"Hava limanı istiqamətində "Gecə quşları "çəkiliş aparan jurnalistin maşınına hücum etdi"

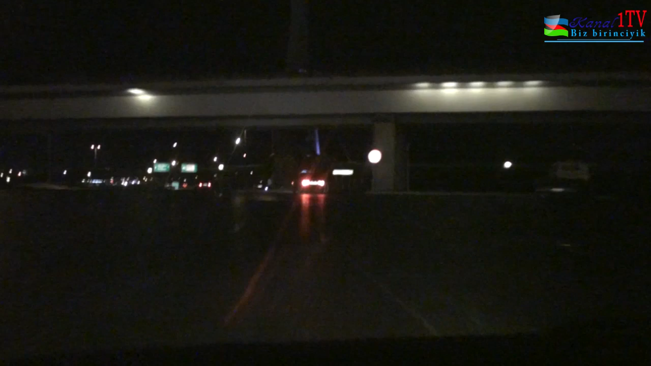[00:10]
Örməti dostlar, hal-hazırda biz Koroğludan üzü havalimanı istiqamətdə hərəkət edirik və sizə bir şey göstərəcəm. Bax, indi burada geyilər,
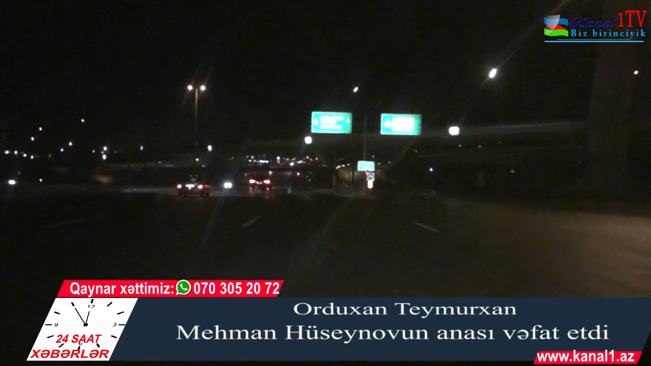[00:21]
hal-hazırda yolun qıranında dururlar, öz müştərilərini gözləyirlər. Yəqin ki, çox kümən ki, bura nəzarət edən polislərin bunların xəbəri var.
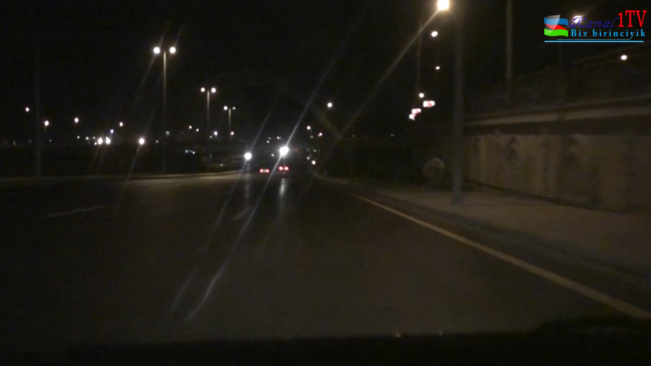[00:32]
Məncə var. Yəni, olmasa, bunlar burada bu firınlığı eləyə bilməzlər. Yəni, bunlar burada rahat şəkildə, ürəklər istədiyi kimi gəzə bilməzlər. Mən bəyək çəkmək istədim, qaçdılar. İndi yenidən çəkəcəm, yəni yaxından. Yəqin ki, görəcəksiniz. Bax, gördüyünüz kimi qabaqtaba bir maşın dayanıb, bir maşın da bu istiqamətdə, yəni sağ istiqamətdə dayanıbdır.
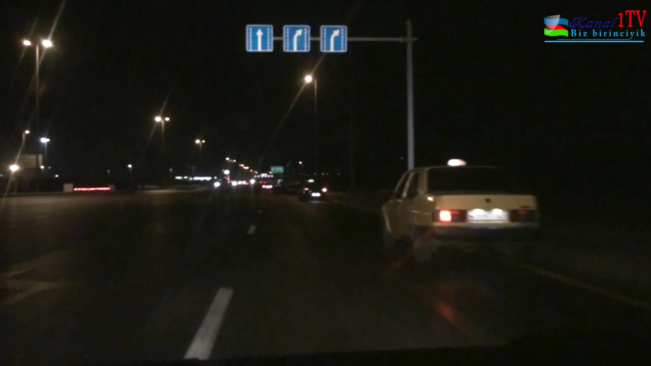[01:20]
Görürsünüz, də yəqin. Bu takşı şoferi qardaş da dayanıbdır burada. Biri də yəqin maşın saxlayıb nə gözlüyürsə bilmirəm. Baxların çox uydular. 3, 4 dənə edilər. İkisi qaçdı. O kadrı sizə göstərəcəm.